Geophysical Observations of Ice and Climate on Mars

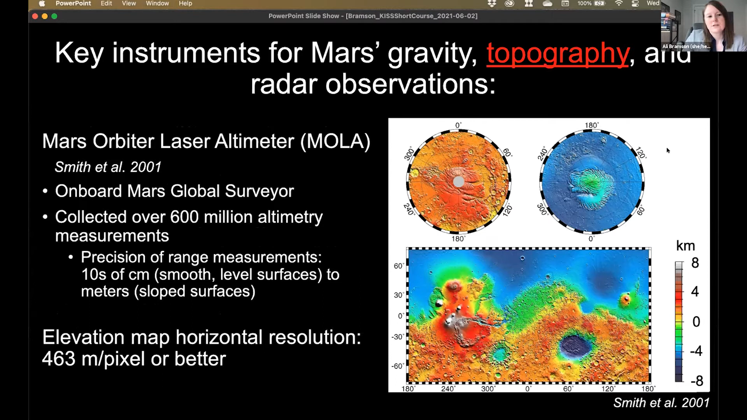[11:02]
And the precision of the range in these measurements is on the order of tens of centimeters. Um, though it can increase to meters on, on highly sloped surfaces. Um, and so we've got this, uh, gorgeous elevation map from MOLA. Um, and it's got a horizontal resolution of 463 meters per pixel or better.
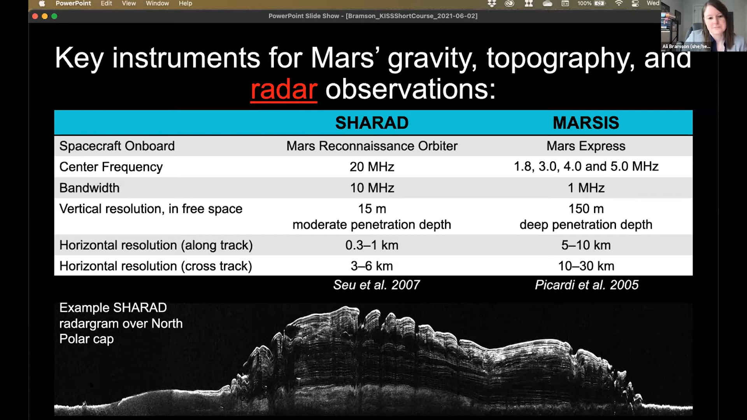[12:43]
the interface between the atmosphere and the, um, the surface. And then you can also detect changes in the subsurface when you've got these abrupt contrast and material properties. So I'll talk more, this is looking over the North pole and we'll talk a little bit more about that in a minute. So Mars's poles have these kilometers thick ice caps, each are roughly dome shaped.
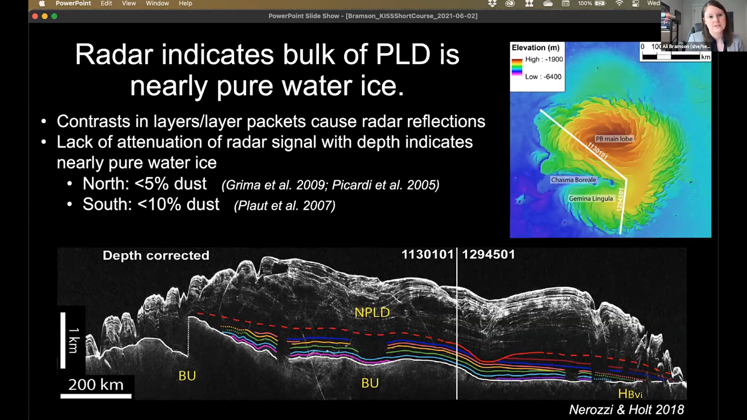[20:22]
that helped us learn that the, the polar layer deposits are mostly water ice with little dust content. In the north, this is probably less than 5% dust and the south is probably less than 10% dust. Radar data can also be used to then look at the, the basal topography. So this is now looking at, this is the reflector associated with the bottom of the polar layer deposits and where they're there on top of the, that basal unit. And you can see, um, that that interface is really flat. And so this has been used to, to find that there's no downward flexure observed, um,
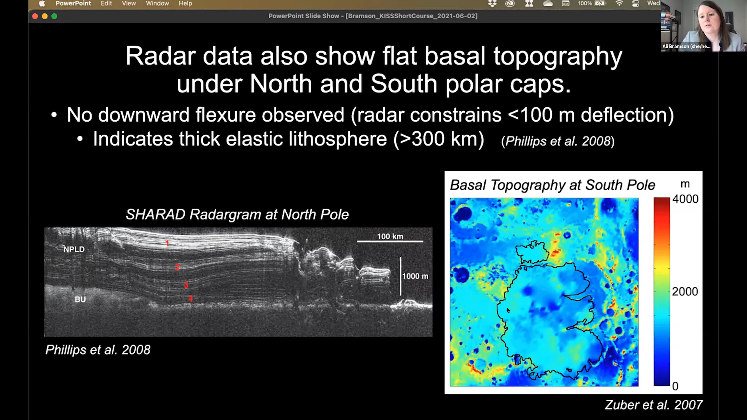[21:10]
which indicates a thick elastic lithosphere, more than 300 kilometers. And so this is then showing the basal topography as measured from Mars' radar data, then underneath the south pole. And so gravity topography and radar can be used in concert with each other to constrain the density of the polar layer deposits.
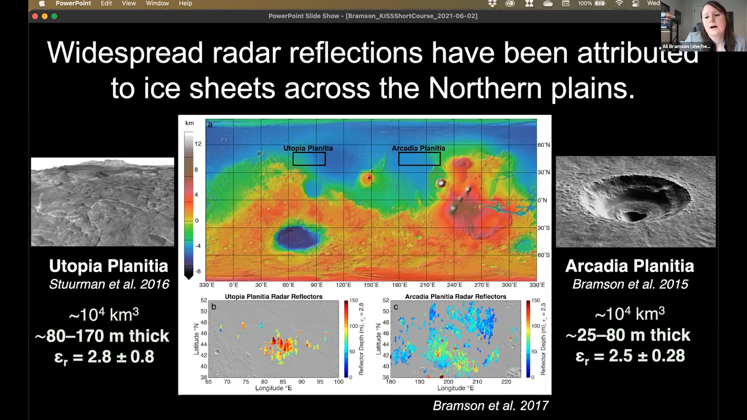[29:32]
um, and that this reflector is possibly due to this thick water ice in the areas. Um, and so, so this is one of the things I'm referring to when I talk about these plains ice. Um, but, uh,